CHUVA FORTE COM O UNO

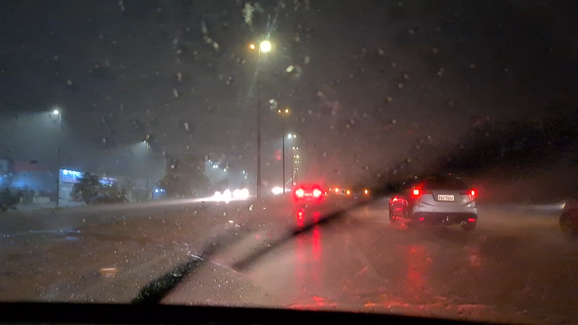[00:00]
Está bem forte a chuva mesmo A gente está a 50 aqui na estrutural Eita
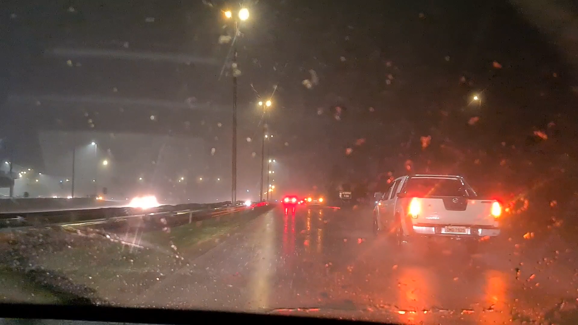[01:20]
Vamos chegando aqui no viador, se está batido Oh, se está batido não Final da estrutural, estão norte Ai, a chuva diminuiu Parece que está parando, mamãe
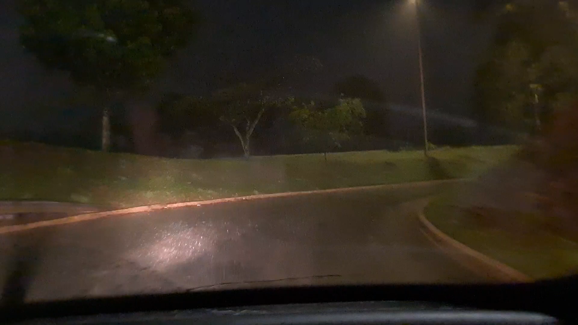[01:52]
aqui A água já vem de longe Eu já dei calça hidráulica imuna Agora eu fico esperto Perdi um motor fire já Eita, badinho Bora Olha, ali também tem água Joga para a esquerda Chegamos no pistão
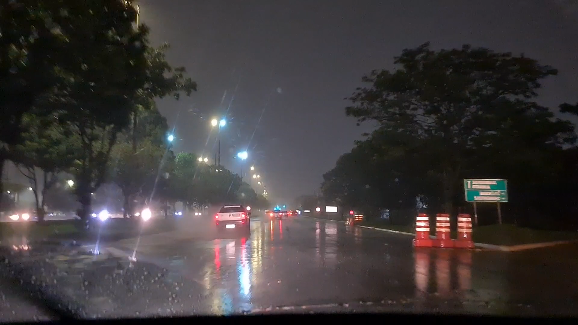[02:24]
Chegamos em casa Eu acho que lá de casa está ruim Dá, posso ir lá Vai A gente está ruim lá, não sei A gente está gatinga Vou parar de filmar? Pode